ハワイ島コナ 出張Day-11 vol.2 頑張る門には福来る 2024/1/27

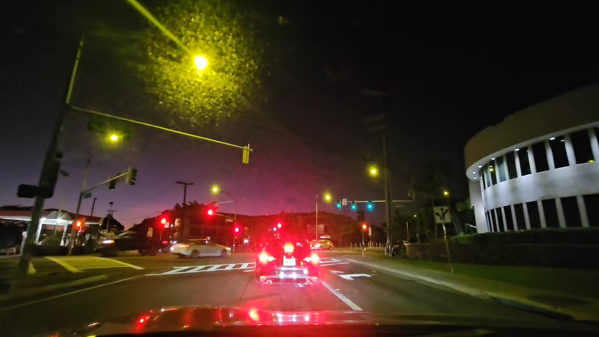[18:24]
えーとこれクワキニですねクワキニからちょっとあの何?ココナッツグローブの方行きます
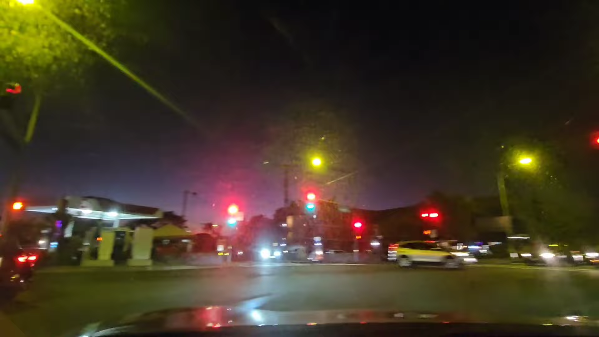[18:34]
ごめんなさいねまた窓汚いよねちょっとあのジャックさんのところ行くわ手前でキレキレします
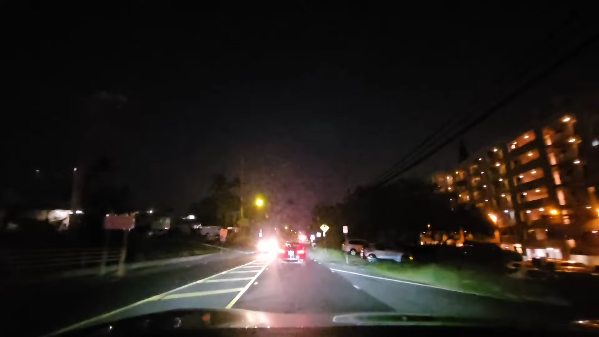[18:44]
はいカイルワビレッジですねどうもねこのカイルワビレッジとあのアリーこのアリーが場所違うんですけどなんかこう背が高いでこうね背が高いんですけどこれ2つぐらいしかないから間違えちゃう間違え